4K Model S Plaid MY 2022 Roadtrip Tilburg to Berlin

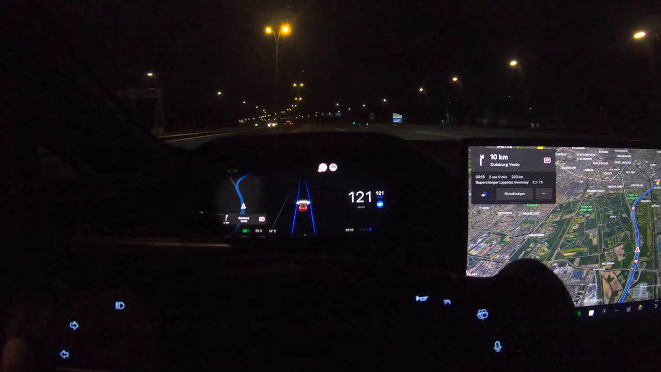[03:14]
En we hebben een snelheid van 121 kilometer per uur. En zoals je kan zien hebben we geen 11% meer over maar 7% om de
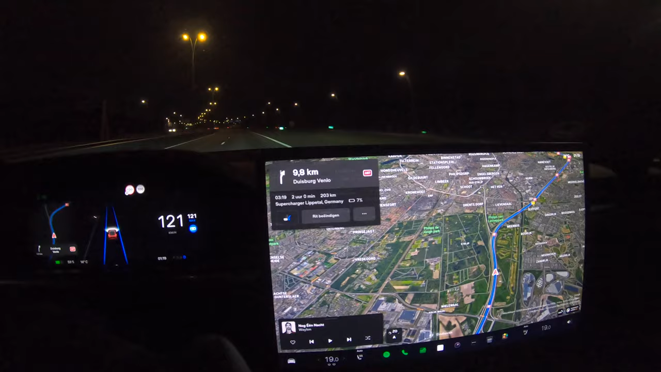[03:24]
Supercharger in Liepental te halen. Ik verwacht met deze snelheid omdat we nu s'avonds rijden dat het verbruik toch iets hoger zal zijn. En dat hij over een half uur of zo een alternatieve stop inplant voor snel te laden. We hebben natuurlijk zoveel mogelijk richting de 250 kilowatt laders te gaan.
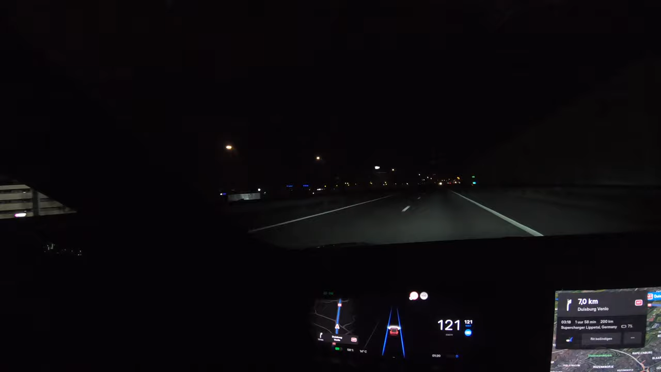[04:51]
Hier heb je links het VDL hoofdkantoor zitten. En VDL is onder andere bekend van Netcar. Maar er werken ongeveer 17.000 mensen bij de VDL groep. Ofwel de van de leegte groep.
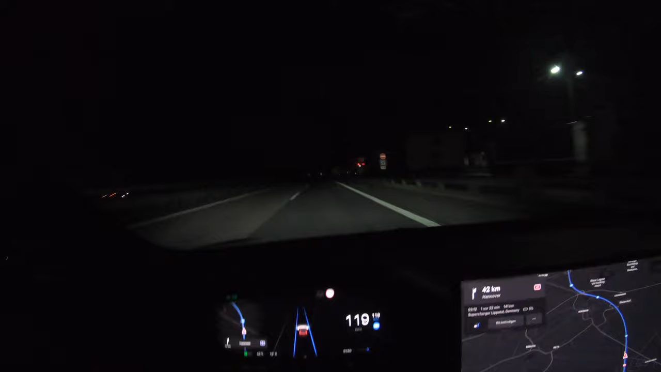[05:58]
42 kilometer naar Hannover. Hij zegt dat hij hier de 5% overhoude. Nou, we gaan het bekijken. Ik denk dat we een stop eerder moeten nemen.
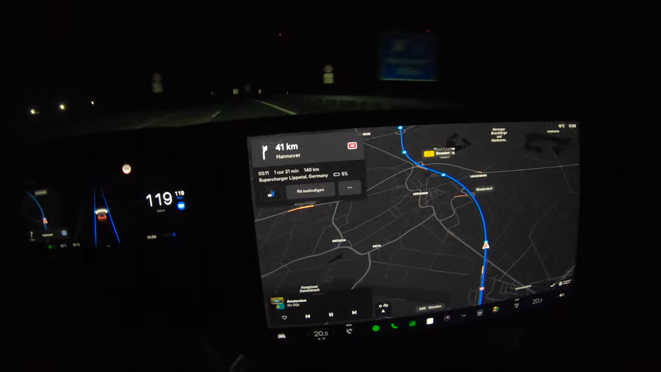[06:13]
En we rijden nu op 119. Dus weer een beetje deze snelheid aan te houden om te zorgen dat we Liepental kunnen halen.
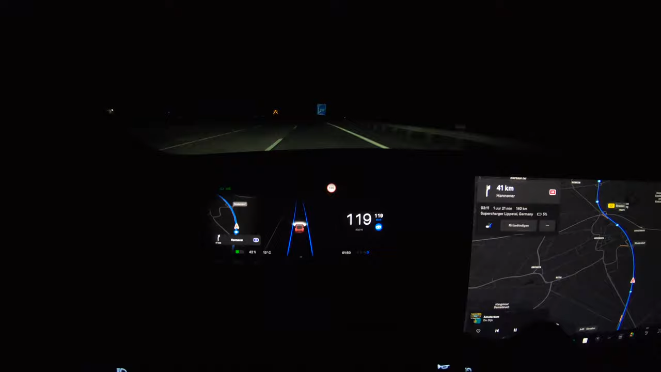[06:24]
En we zijn aangekomen bij de supercharger. Verleden zijn we hier al een keer geweest.
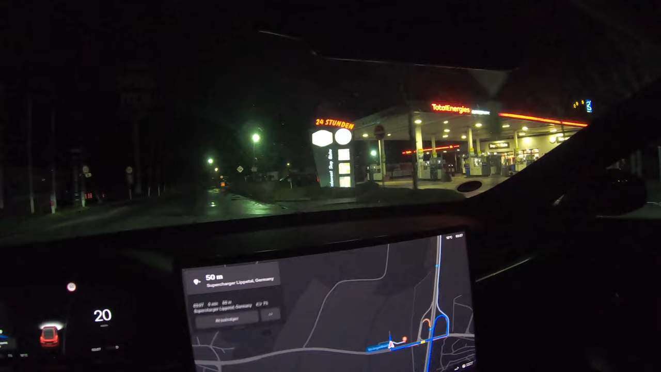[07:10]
Uw bestemming is aan de rechterkant. Dan moeten we eventjes doorrijden. Dan hebben we daar de Ionity-stals. Daar hebben we een paar meer bij gezet. En dan moeten we doorrijden hier.